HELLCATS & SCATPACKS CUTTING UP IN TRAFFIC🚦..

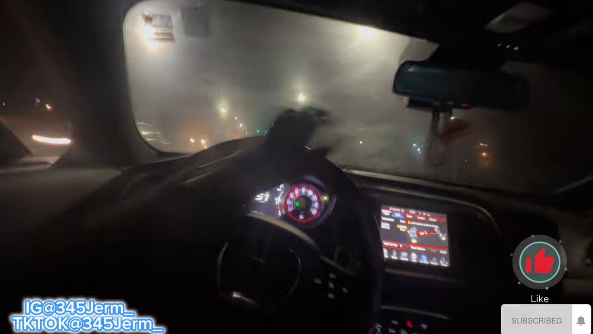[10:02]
Y'all got cricket steering wheel POV for now, but fuck it, man. Hey. Oh, bro, we in traffic. Uh-oh. Fox. Oh, yeah. We got traffic on lock, y'all.
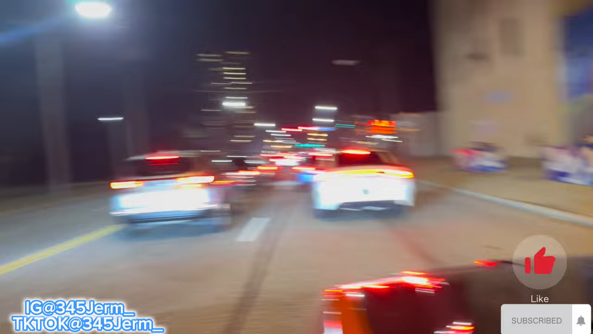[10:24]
Y'all peeping. Go. We go with traffic, bruh. Fast the fucking fears, man.